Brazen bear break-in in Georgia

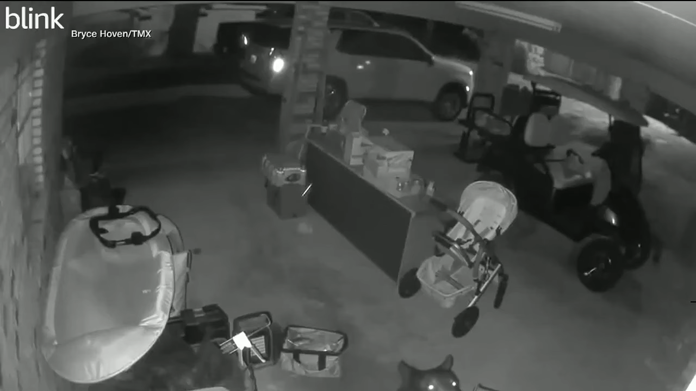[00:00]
Here's a look at some video of a brazen bear B&E. Look at that bear. What are you doing, buddy? He's in this garage in Alabama just looking around. Instead of stealing the expensive golf cart, he was going straight for the trash can. He looks like a human.
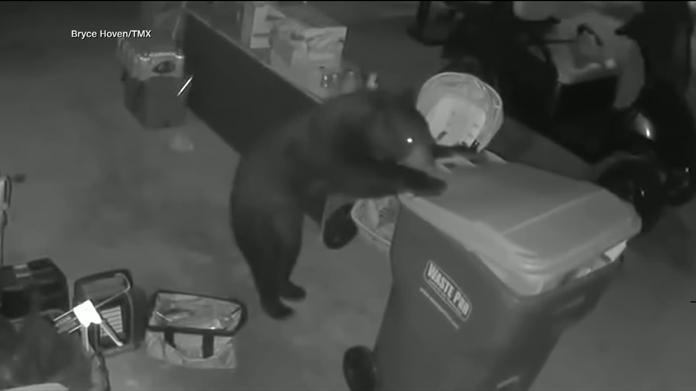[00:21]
Oh, my goodness. He even tried to carefully wheel it out of the garage. Our producer Steven says the bear, if he's willing to make the trip to Washington, he can take out his trash anytime he wants. Something smells good in that trash, for sure. That's right.